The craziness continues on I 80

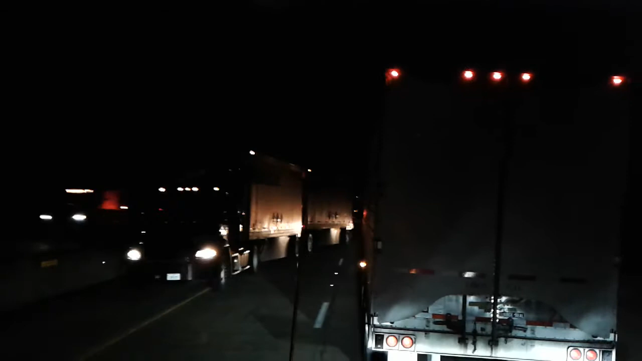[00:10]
We're sitting here waiting for them. They're all going the wrong way. Unbelievable. It's that bad, they got to... All the trucks are going the wrong way off the interstate. Would y'all believe this, if I didn't show you this, I-80 westbound is now I-80 eastbound.
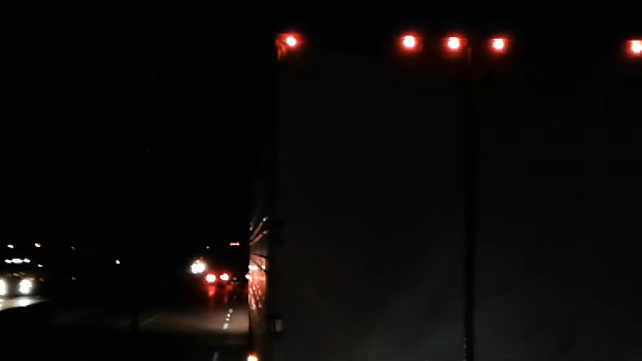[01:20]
There's a truck waiting his turn, and we all be waiting, right? But there's other cars and trucks weaving their way through traffic coming back this way. I-80 eastbound, I-80 eastbound, Manuka, Illinois, east of Chicago. There's a multiple car pile-up fatality.